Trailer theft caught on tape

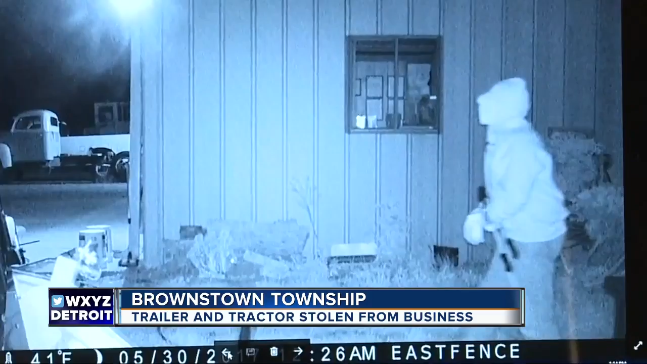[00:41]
Over the weekend, other surveillance video shows a man attaching a trailer with a large tractor on it to his pickup truck and pulling away with it.